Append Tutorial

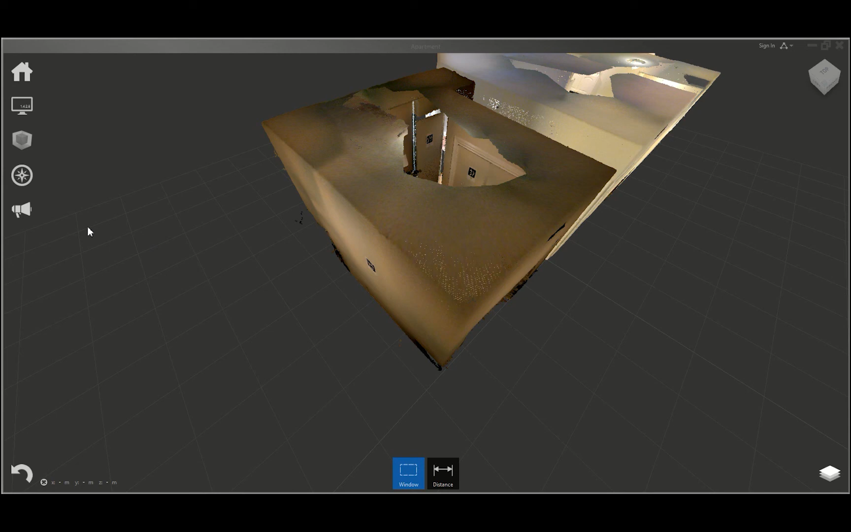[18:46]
switch to fly, and now it should look even cleaner than before.
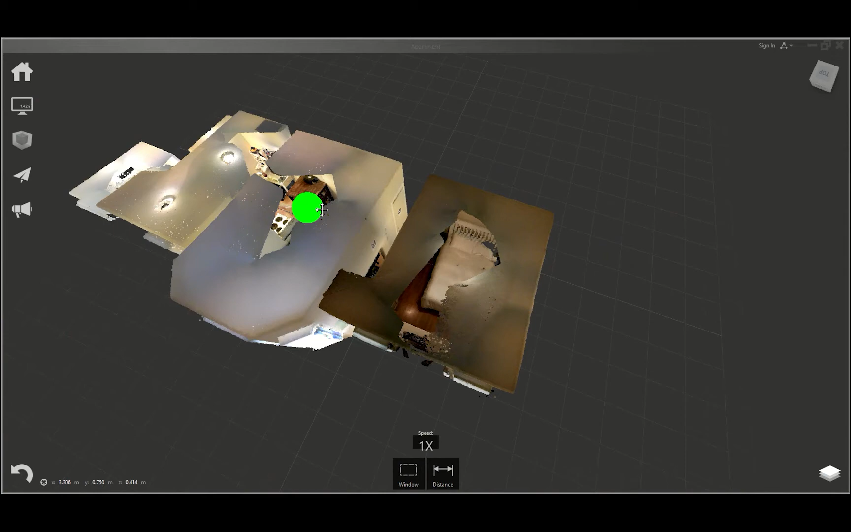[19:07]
And that concludes this tutorial on the append feature in PHY3D 2.0 on your DPI 8 kit and here in Autodesk Recap.